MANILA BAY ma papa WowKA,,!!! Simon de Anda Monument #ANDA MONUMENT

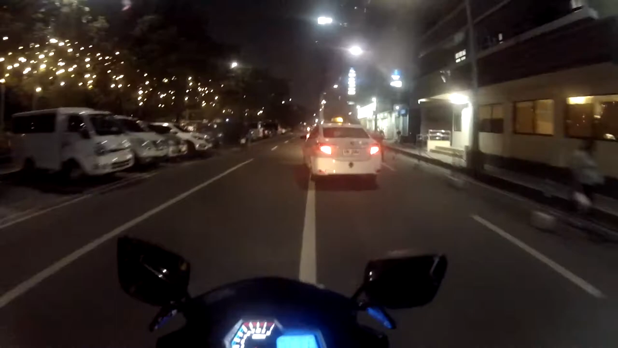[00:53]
Metro Manila. Anong nga bang meron sa Metro Manila ngayon? Tataka kayo rito, guys.
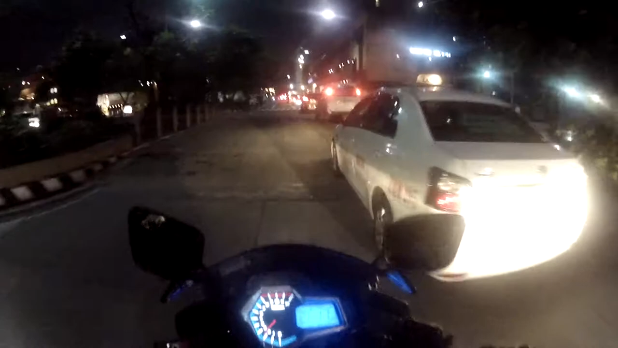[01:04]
Lalo na kung ngayon lang uli kayo babalik ng Metro Manila, no? Sa mga panahon na noon-noon pa. Makikita nyo kung ano na itsura ngayon. No? Sa gabi. Dati kasi ang alam natin sa gabi sa Metro Manila, kalimat dyan sa may Baclaran, marami na. Pero ngayon, tignan nyo guys.
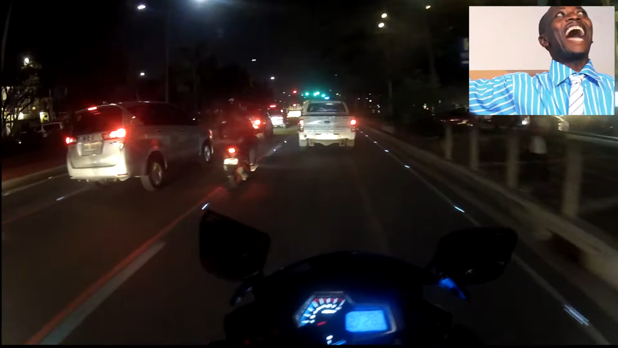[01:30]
Oh my God! Ngayon. Wow! Talagang pinaganda daw ng mga government. No? Shoutout sa'yo, Yorne. Agot.
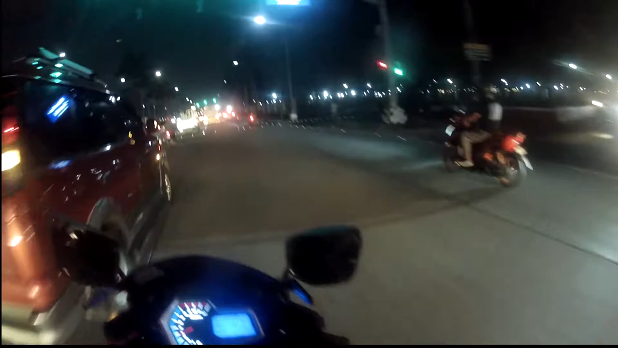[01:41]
Diba? Hindi ka na ano dito kung ano ka, kung so dito eh, kung bulan ka sa gabi eh, hindi ka na maduduling, ika nga. Kasi ilaw na yung kalsada, may mga pattern, no? Napakalaking tulong kaya niyan, guys.
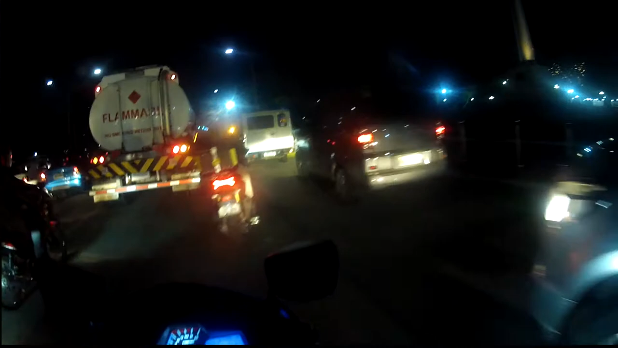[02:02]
Lalo na sa mga tulad nating mga riders, kaya yung mga sub-ride ng 4-wheels.